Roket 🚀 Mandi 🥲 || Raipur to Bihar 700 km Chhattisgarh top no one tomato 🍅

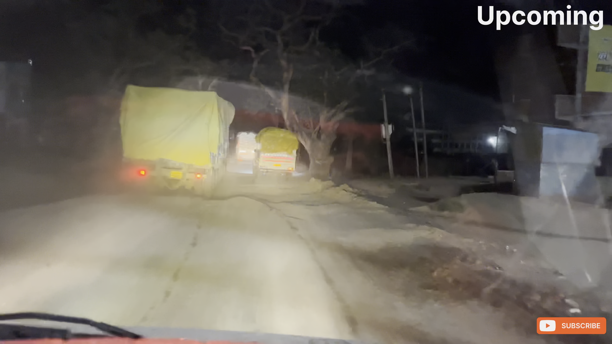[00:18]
भाई साहब ये गड्ढा है, कोई पानी में दिखेगा भी
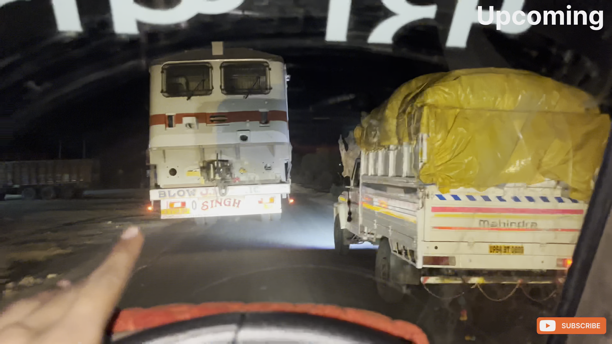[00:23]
नहीं, और अभी तो मेरे सामने ट्रेन जा रहा है।
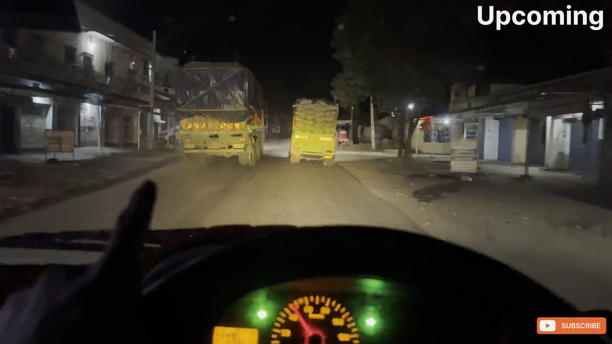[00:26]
तो दोस्तों ये लाइट है जो मेरा वो पासिंग के लिए बहुत सही है।
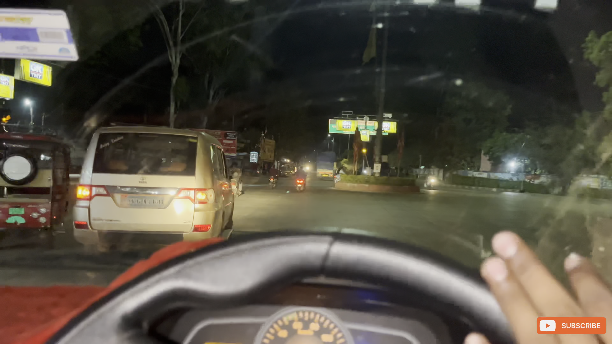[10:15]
मुड़ जाते हैं यहीं से अपने राजपुरा रोड के लिए।
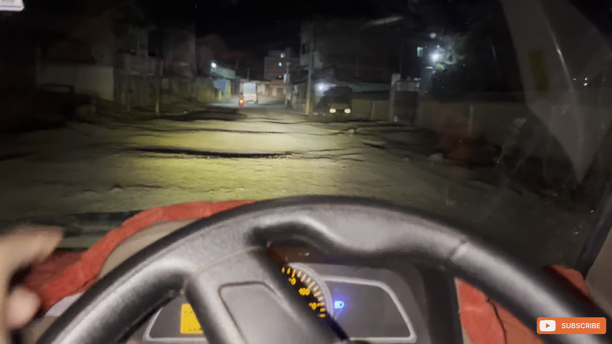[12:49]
तो वैसे यहाँ का रोड कितना ख़राब है, सिटी के बीच का रोड इतना ख़राब है।
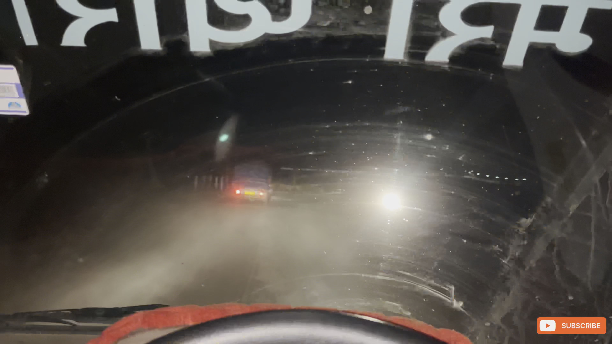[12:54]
तो वैसे अभी रात का टाइम है तो खाली पिकअप उकअप चल रही है, और वो डैम के पास देखो इस पर लाइट लगा हुआ है, पहाड़ी आगे में।
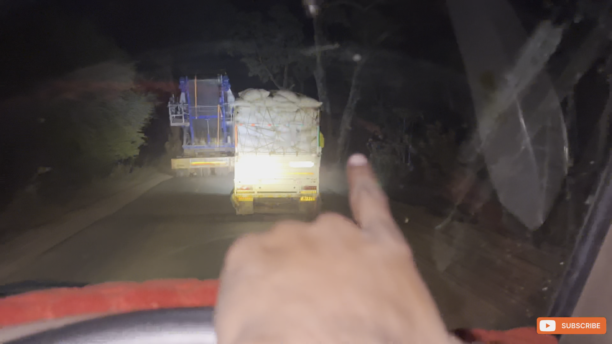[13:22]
देखो गाइस ये मेरे सामने जा रहा है अभी मिर्ची गाड़ी, जो कि सब अंबिकापुर का है। तो ये लोग को निकलने तो मैं तो नहीं निकल पाऊँगा।
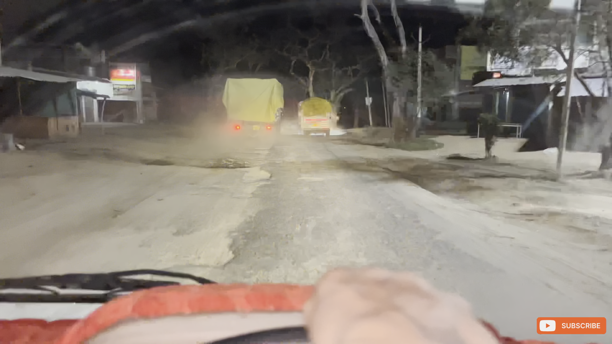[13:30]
तो ये भी रोड कितना खराब है
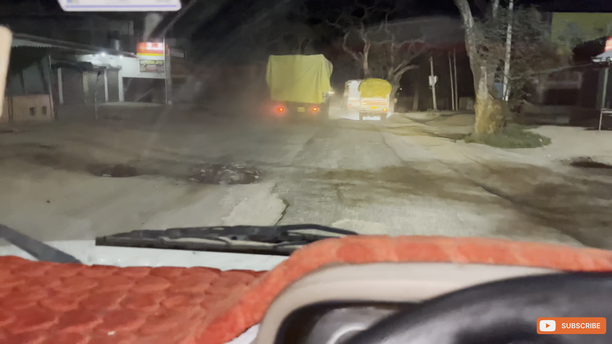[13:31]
भाई साहब, ये गड्ढा है, कोई पानी में दिखेगा भी नहीं।
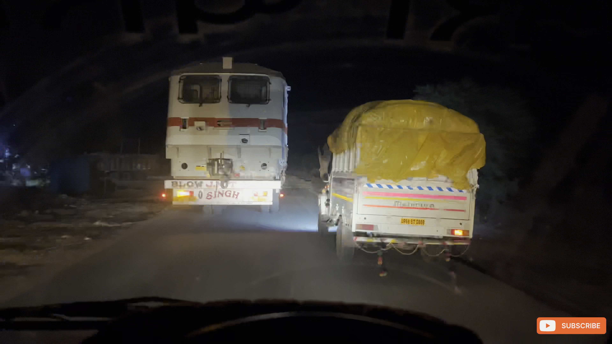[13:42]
तो ये रोड जो है वो रेला तक थोड़ा सा खराब है, और अभी तो मेरे सामने ट्रेन जा रहा है रोड पे हो भी। इस खराब रोड होने की वजह से ये गाइस
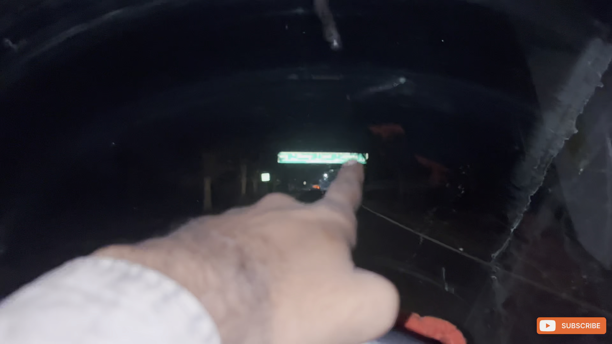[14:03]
22 किलोमीटर एट को है, और औरंगाबाद है 93 किलोमीटर।
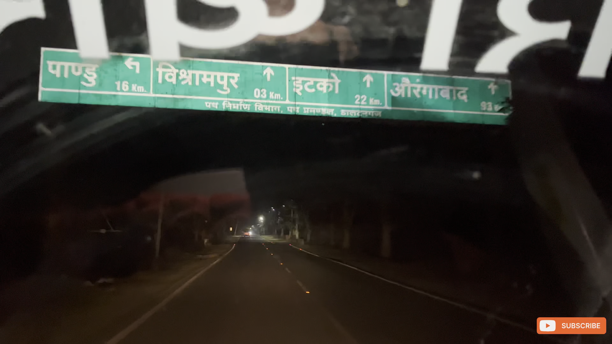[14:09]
तो देखो गाइस सिंगल रोड में आज भी बड़ी बड़ी गाड़ी रात में घुस गई है पूरा, ये देखो।
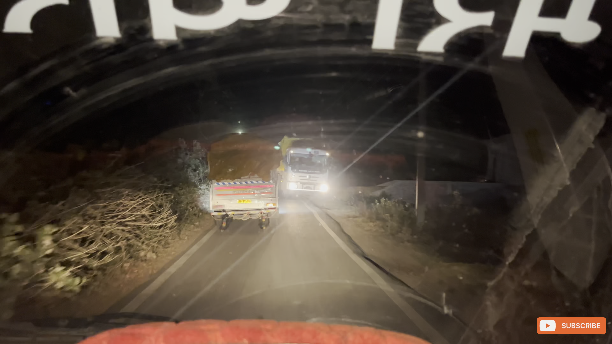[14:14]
मैं तो रोड से नहीं उतरूंगा गाइस, लोड है मेरा गाड़ी।